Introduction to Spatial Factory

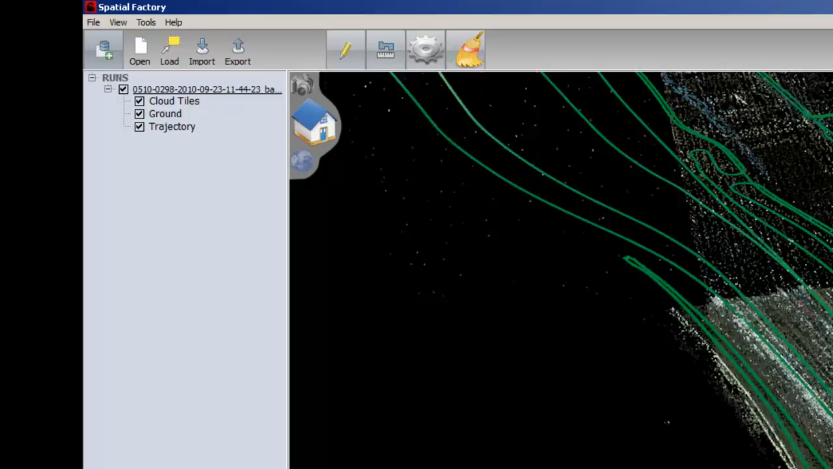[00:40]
Spatial Factory has three modes for visualizing data. Map Mode, 3D Mode, and Panel Mode.
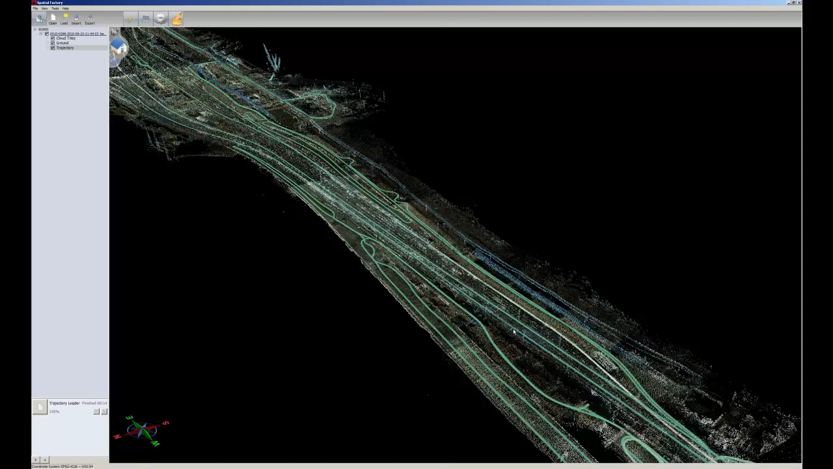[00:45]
The default mode when Spatial Factory launches is Map Mode, showing an overhead view.
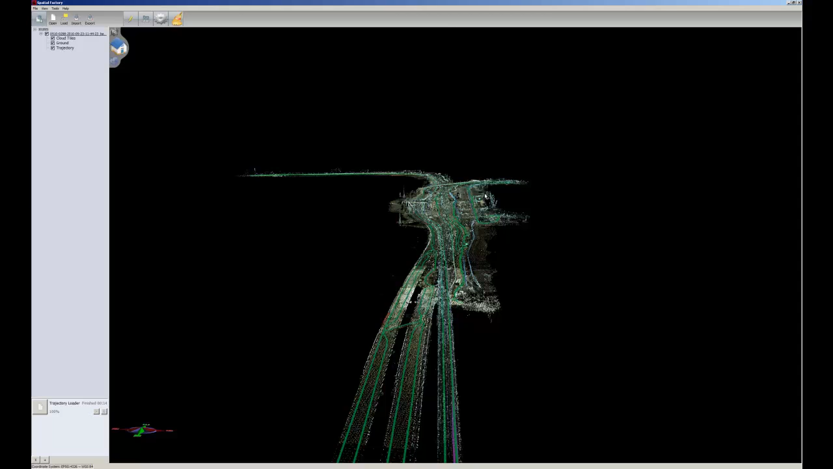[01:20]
The cloud tiles allow you to zoom out and view the entire point cloud at once, with the level of detail increasing as you zoom in on a particular section of point cloud.
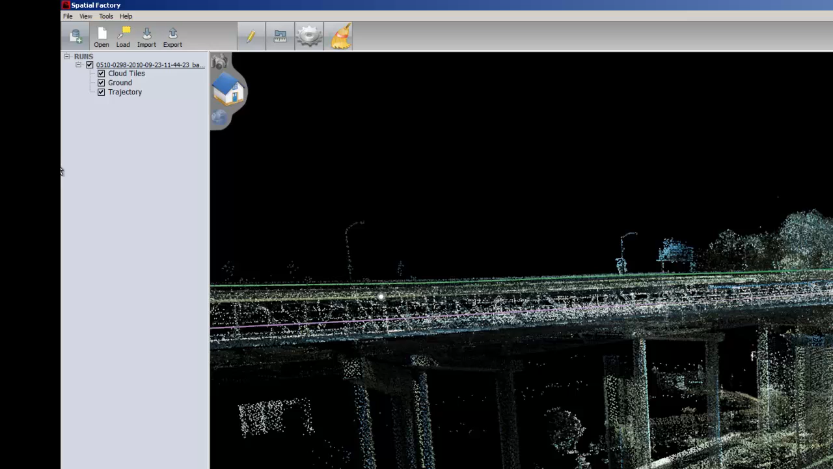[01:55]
When you click on cloud tile in the tree view, an attribute pane will appear. Here you can select between four color methods. Flat, Natural, Eye Reflectivity, and Height. Natural shows the most information-rich view of the point cloud, with colorization information if available.
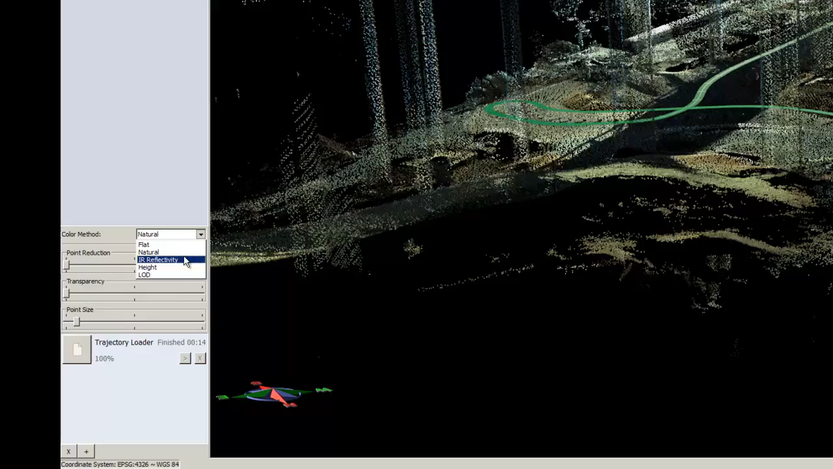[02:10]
Eye Reflectivity colorizes the point cloud based on reflectivity intensity data from the LiDAR.
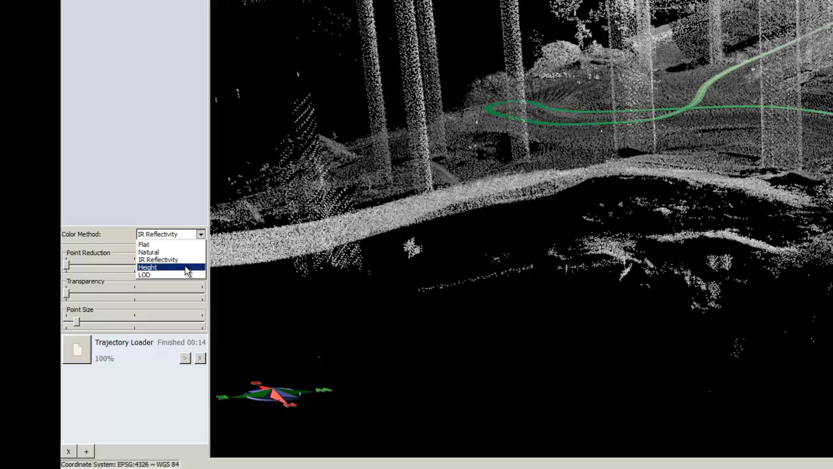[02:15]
Height mode displays the cloud in a color gradient based on Z height.
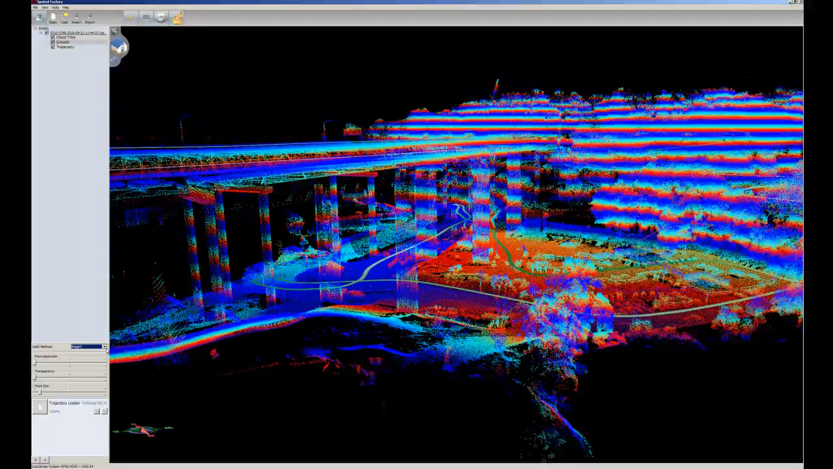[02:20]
Flat mode displays the point cloud in a single color.
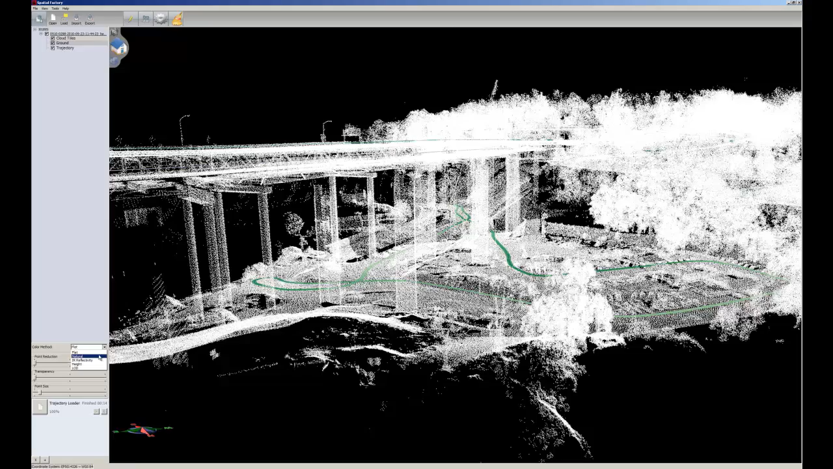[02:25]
Additionally, you can adjust point reduction, transparency, and point size using the sliders below.
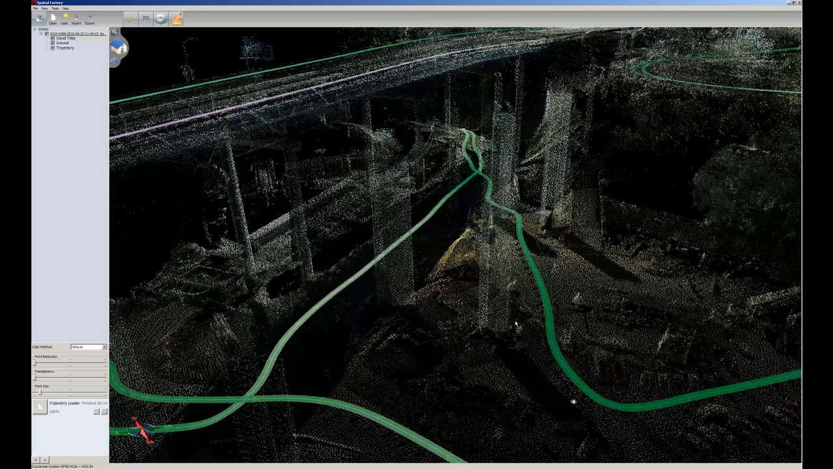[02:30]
To enter panel mode and take a look at the imagery, simply zoom in and click on the image marker of your choice.
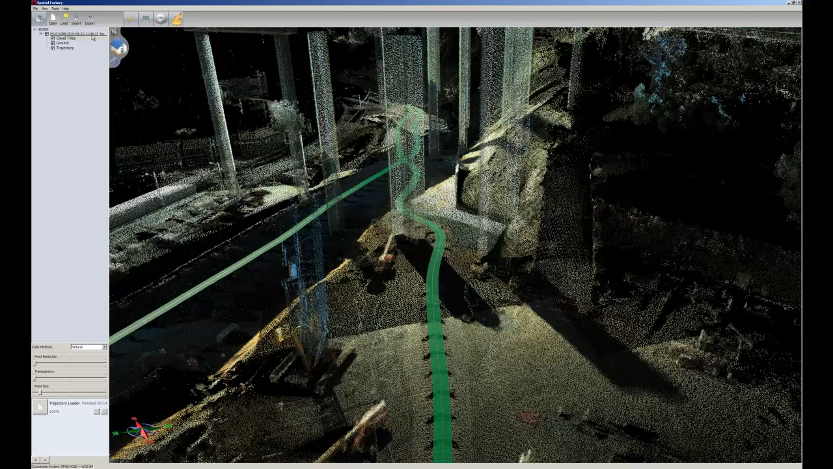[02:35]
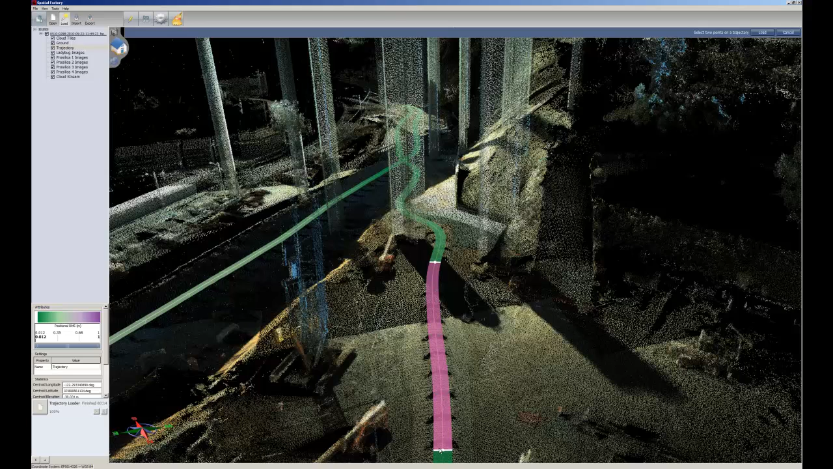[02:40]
In this example, both a 360-degree hemispherical camera and four directional cameras are present.
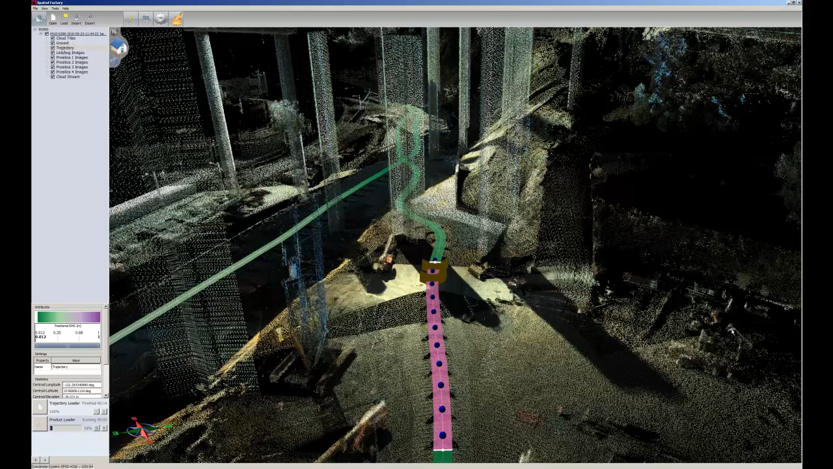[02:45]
The bubbles represent images taken with a 360-degree camera, while the squares represent pictures taken with a directional camera.
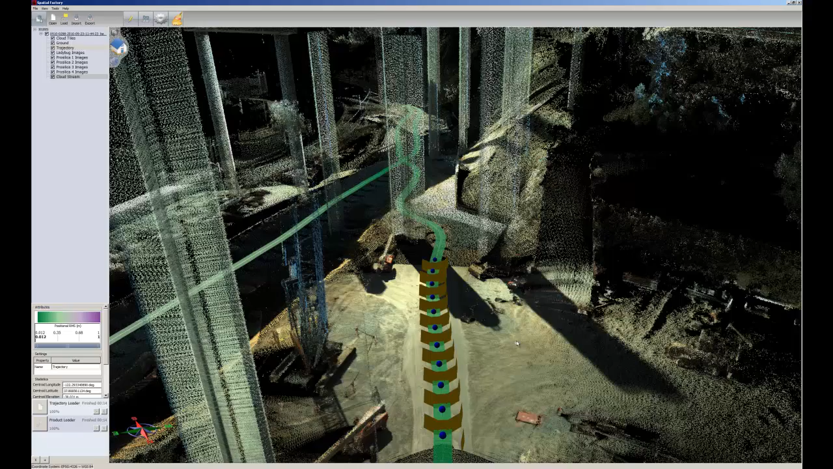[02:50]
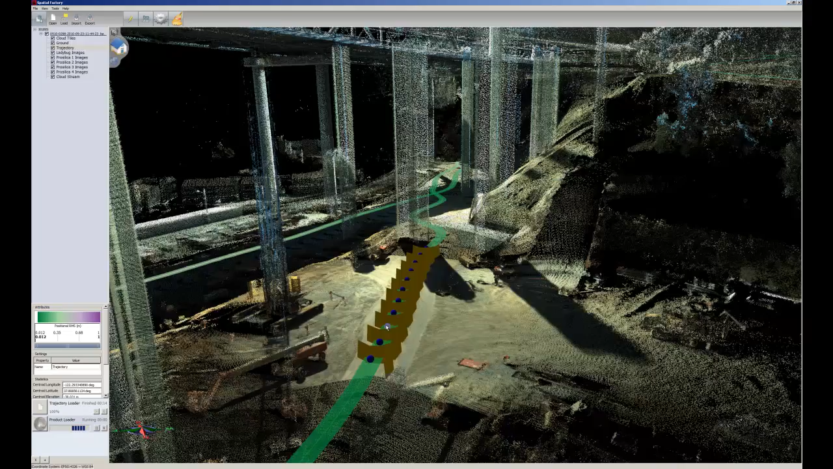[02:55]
Once in panel mode, you can progress through images by using the up and down arrow keys.